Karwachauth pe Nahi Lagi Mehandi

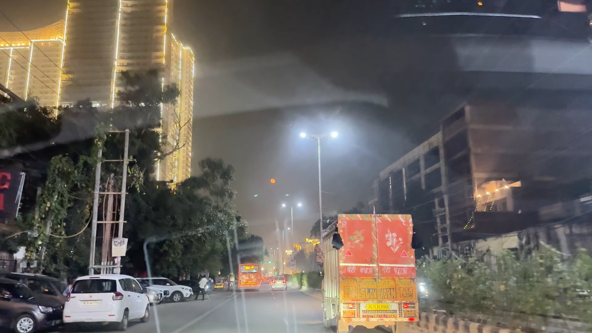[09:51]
वाओ, अरे वाह, क्या व्यू है। मतलब ये व्यू इतना अच्छा कैमरा में कैप्चर नहीं हो रहा जितना अच्छा मेरी आंखों से कैप्चर हो रहा है। वाओ, जस्ट वाओ।